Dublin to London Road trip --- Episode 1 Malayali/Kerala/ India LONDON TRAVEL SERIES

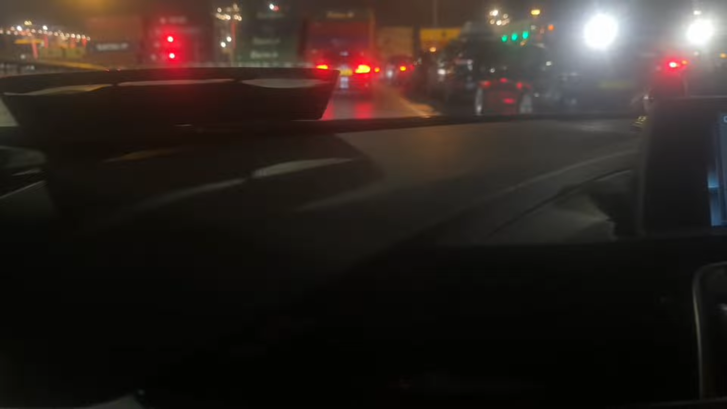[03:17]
So finally we kind of checked in. We നമ്മുടെ ഷിപ്പിന്റെ അകത്തേക്ക് കയറാൻ പോവാണ്.